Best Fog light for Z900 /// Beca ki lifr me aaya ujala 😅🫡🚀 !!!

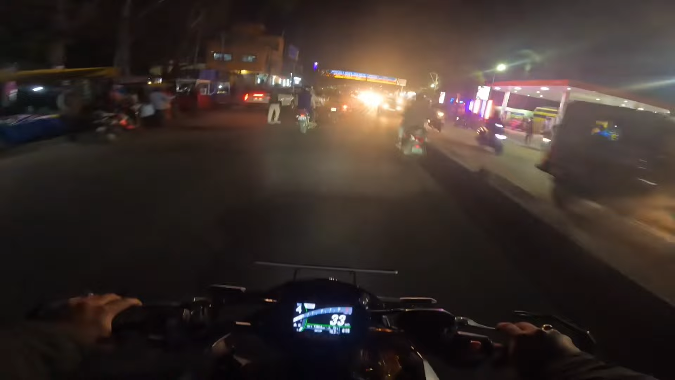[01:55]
लोग ना भाई मत पुछो रोड पे ना नमोने लोग को ही गमी नहीं है इतना खाली रोड बैट खाली तो है आगे जाम हो गया
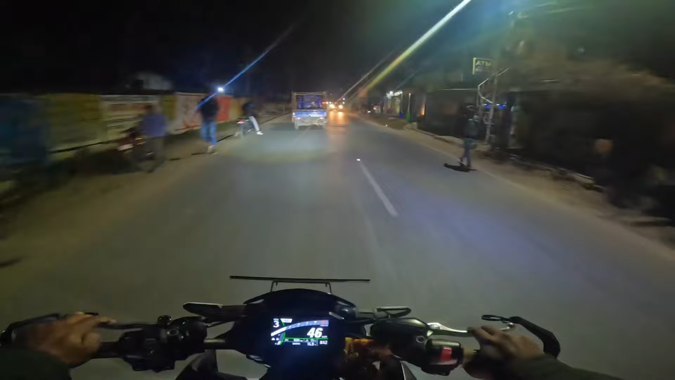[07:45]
चांदी चांदी भाई मेरे पास तो अभी नहीं है अभी मेरे पास अनली अपना ऐपोर है फोप सो कुछ दिन बाद मैं भी लेलू सायद में अगर हो पाया तो तो गहां रात के यार पता भी नहीं चला एक दम से और देख रहे पुरे मोरवादी खा लिया और यह देखो क्या रंग है अपने
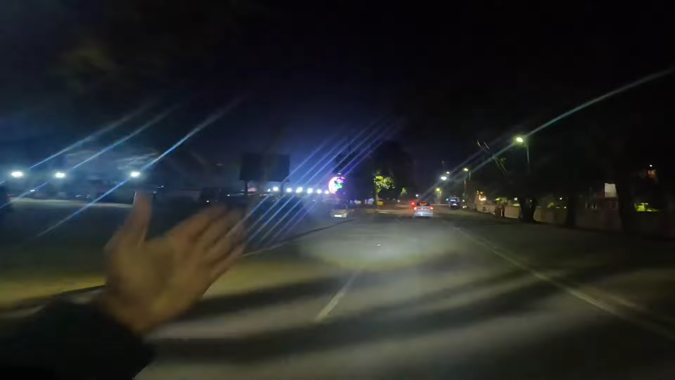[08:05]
मोरवादी के अलगी मॉहल है बाई अलगी मॉहल है उसके बारे में आपको दिखाना चाहता हूं पहले अच्छी है कैसा और � यह जब जब मैंने
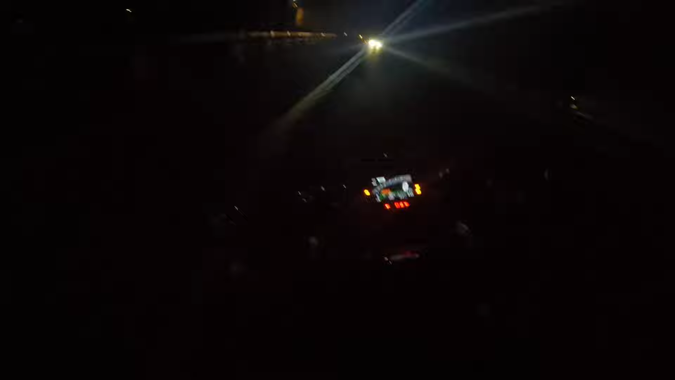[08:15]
एजजी की लाइट अन नहीं किये और इसको डाउन कर देता
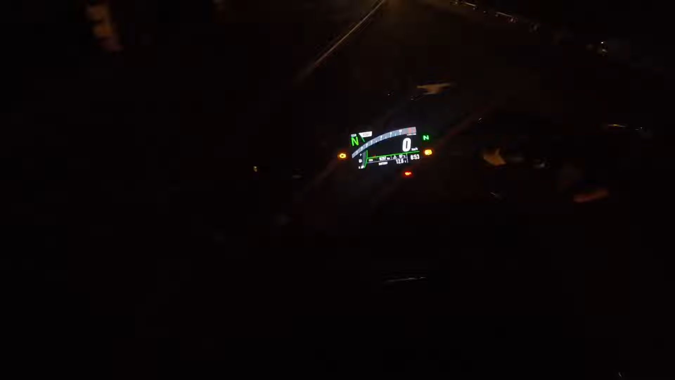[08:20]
हूं यह है इसकी लाइट ठीक
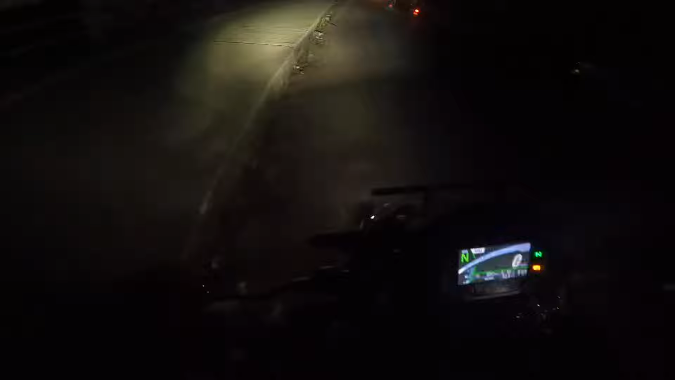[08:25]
है यह लाइट आपको दिख रही है और मैं इसकी लाइट अन करता हूं यह देखो यह